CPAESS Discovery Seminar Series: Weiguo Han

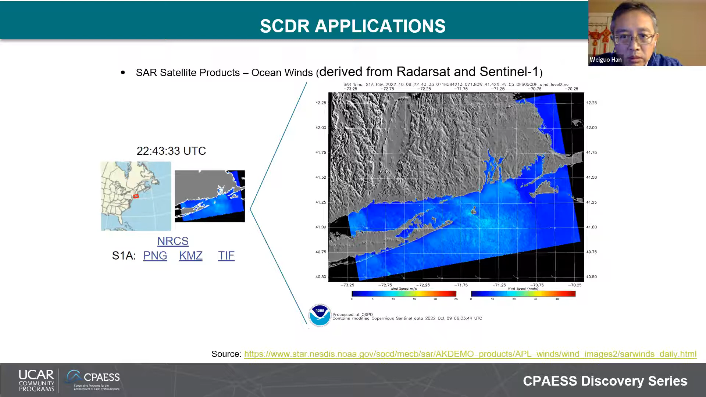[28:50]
ocean wind data and here is the image for the Long Island area. The other subproducts is the sea ice also produced by the same team and they use the red salt and the cell one data to produce the sea ice couch data for the Arctic area.